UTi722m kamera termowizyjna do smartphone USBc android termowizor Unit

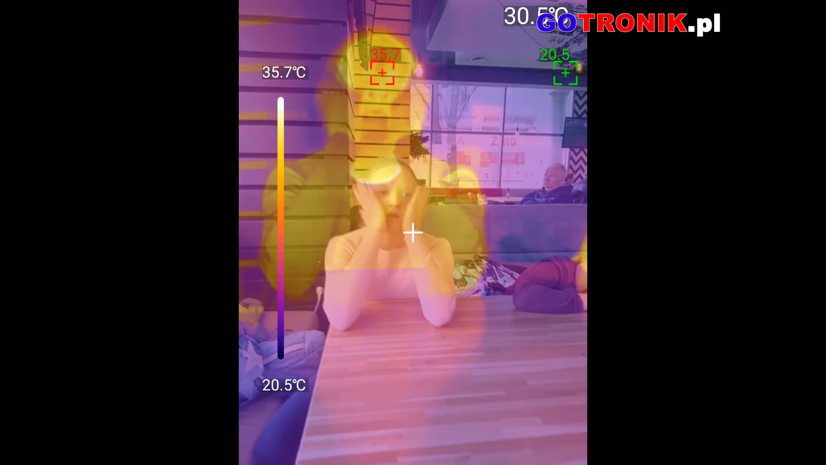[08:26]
On screen: scale top 35.7°C, scale bottom 20.5°C
Dziewczyny... Ale... Zimną pijecie ten jaminiadę od razu. No, ona jest zimna.
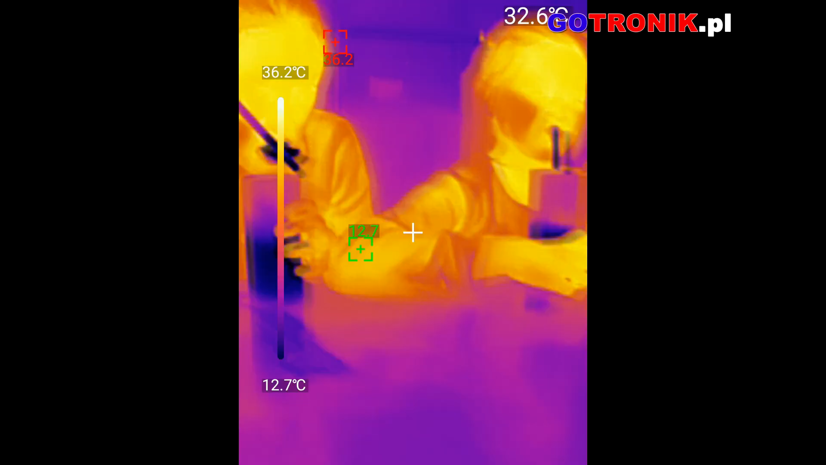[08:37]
On screen: scale top 36.2°C, scale bottom 12.7°C
No, jest zimna. Siedem stopni, no?
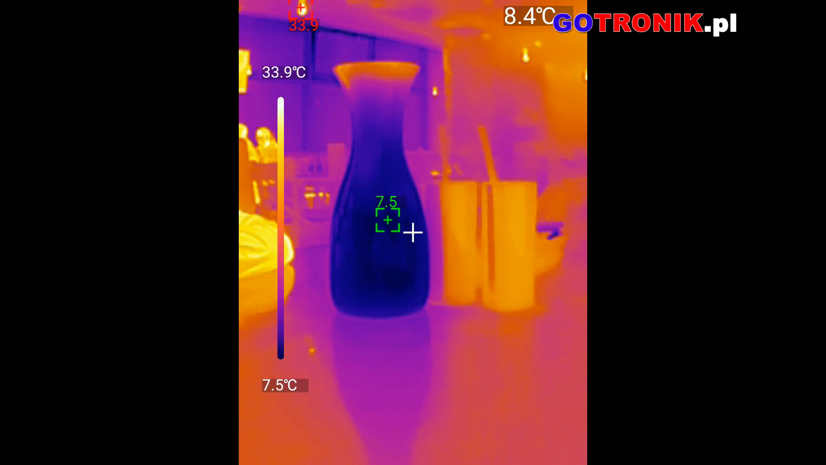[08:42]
On screen: spot 8.4°C, scale top 33.9°C, scale bottom 7.5°C
Osiem. Siedem stopni? No. A wy macie to dokładnie po trzydzieści sześć.
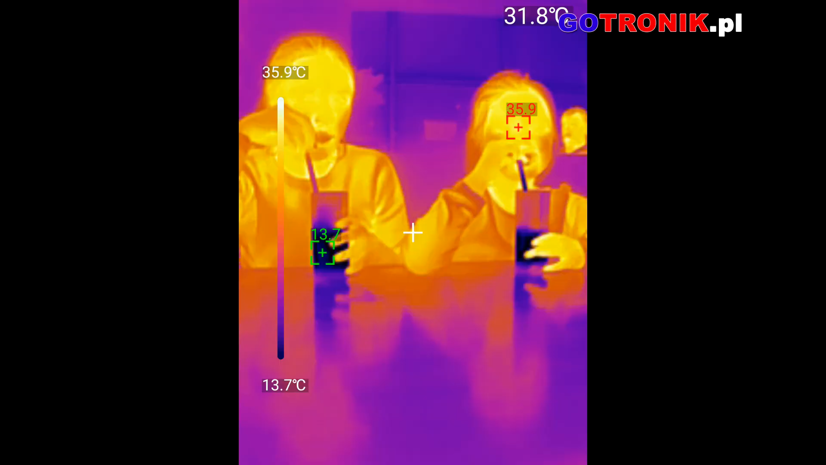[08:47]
On screen: spot 31.8°C, scale top 35.9°C, scale bottom 13.7°C
No, pierwszy posiłek jest. Pyszna pizza.
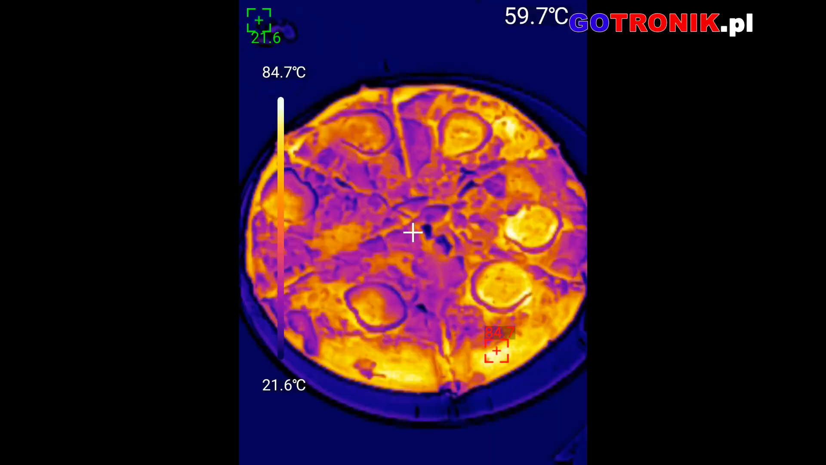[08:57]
On screen: spot 59.7°C, scale top 84.7°C, scale bottom 21.6°C
No to zaczynamy jeść.
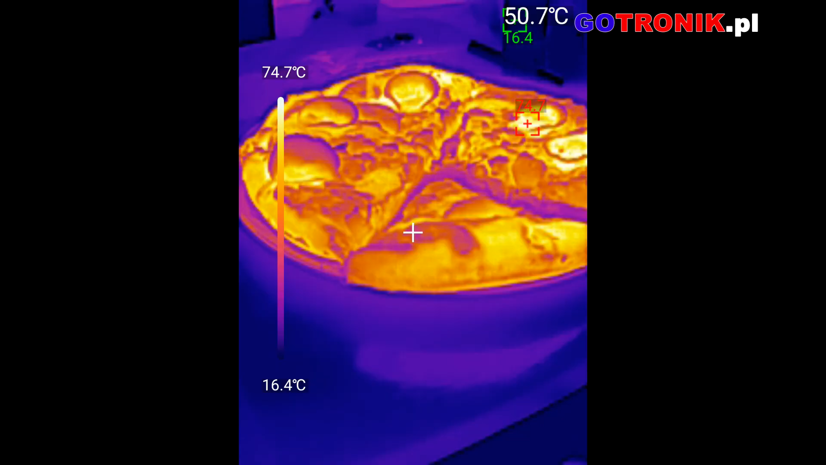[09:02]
On screen: spot 50.7°C, scale top 74.7°C, scale bottom 16.4°C
No, widać, że pizza jest dosyć ciepła, czyli tak jak powinno być. I jak ona się prezentuje w innych paletach barwowych.
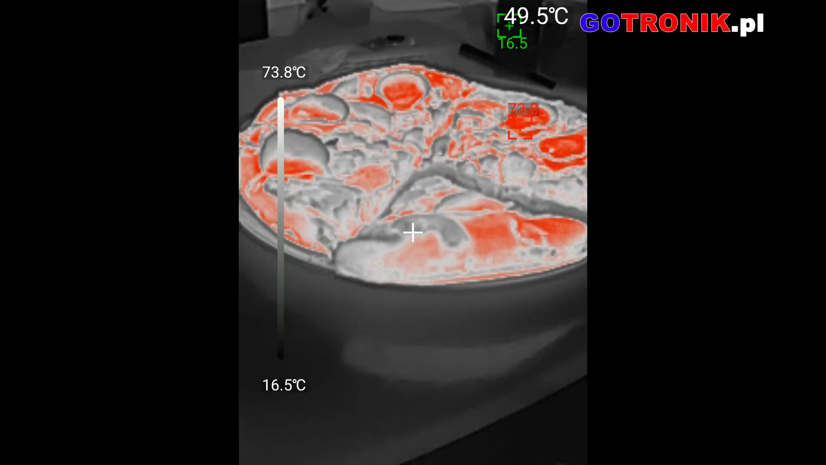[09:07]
On screen: spot 49.5°C, scale top 73.8°C, scale bottom 16.5°C
Na każdej smacznie wygląda.
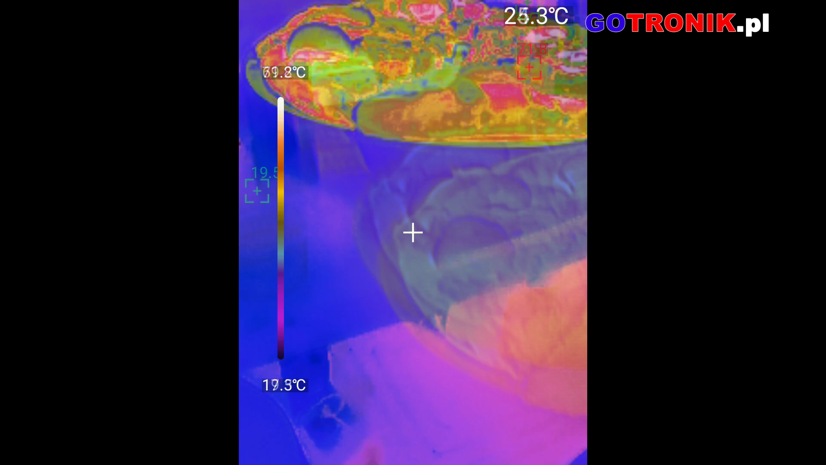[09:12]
I tam widzimy, że te misy z makaronem mają bardzo wysoką temperaturę.
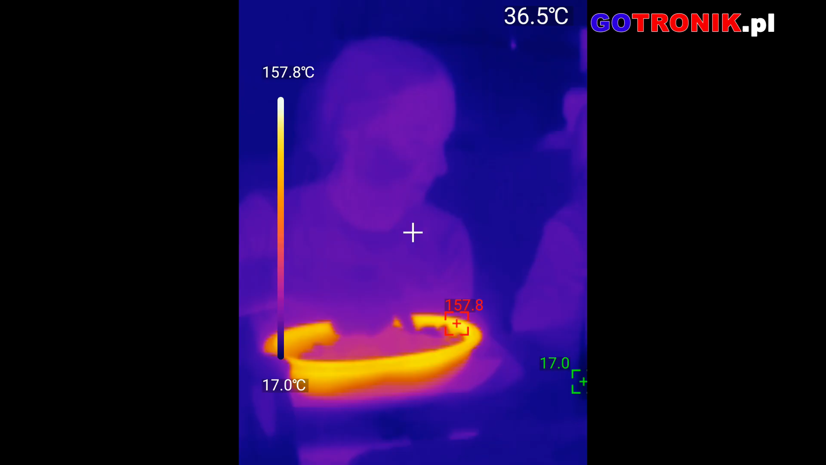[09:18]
On screen: spot 36.5°C, scale top 157.8°C, scale bottom 17.0°C
Wszystko jest ciepłe, tak jak trzeba.